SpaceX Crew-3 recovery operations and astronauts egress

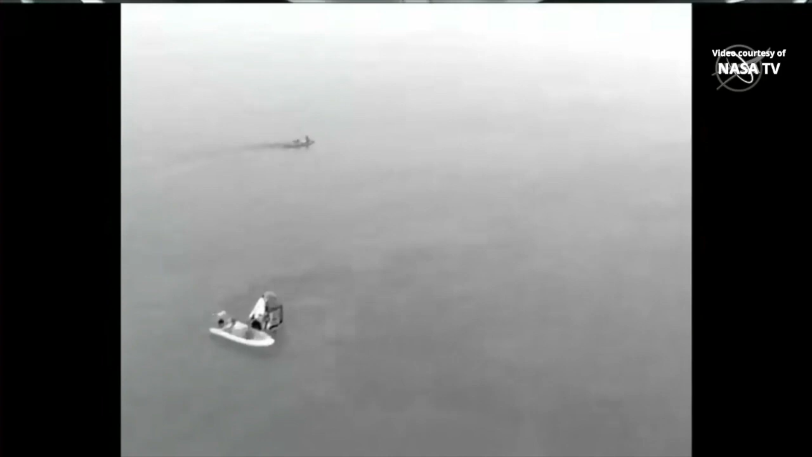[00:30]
The first approach is focused on immediate safety inspection of the capsule integrity and checking for any presence of those hypergolic propellant vapors, making sure it's safe for Shannon, the recovery boat, to approach the Dragon spacecraft.